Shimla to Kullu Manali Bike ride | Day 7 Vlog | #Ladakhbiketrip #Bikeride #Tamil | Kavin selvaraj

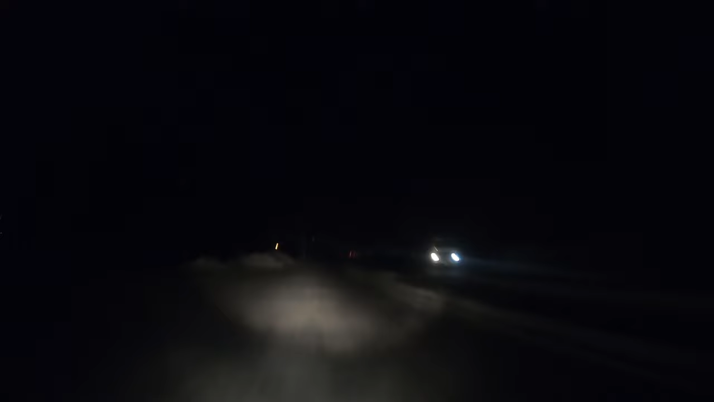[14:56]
ஸ்டில் போயிட்டேன் ஒரு வழியாக ஃபைனலாக பார்த்துட்டிங்கன்னா அந்த மாதிரி இருட்டிலே தான் போனேன்.